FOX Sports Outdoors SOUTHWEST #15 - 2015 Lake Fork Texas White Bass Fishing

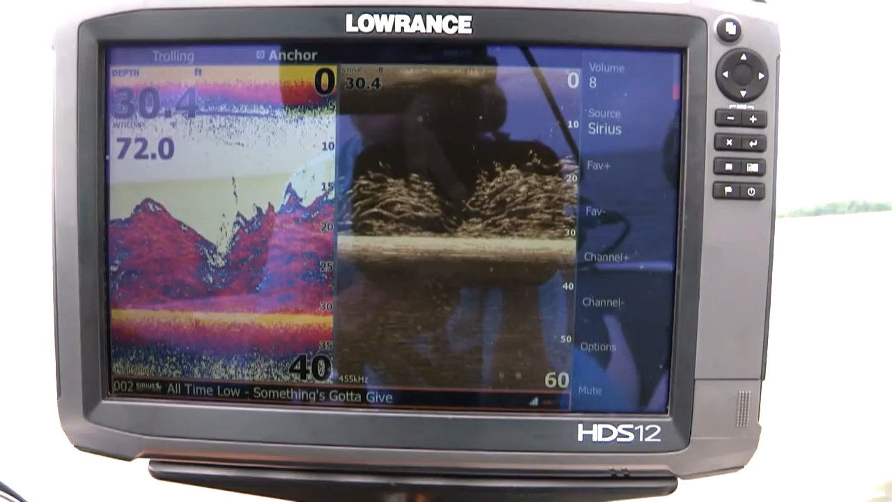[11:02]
This is the new Gen 3 system that I've got here. The latest, greatest with the fast processor, the brighter screen, the pinch to zoom screen, everything built in.
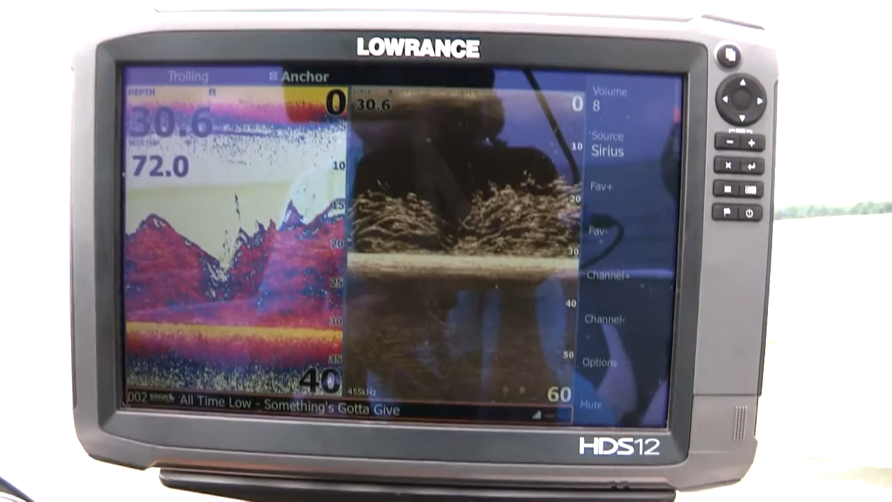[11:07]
Look at how many white bass are ganged up right below my boat. You would have a blast coming and doing this.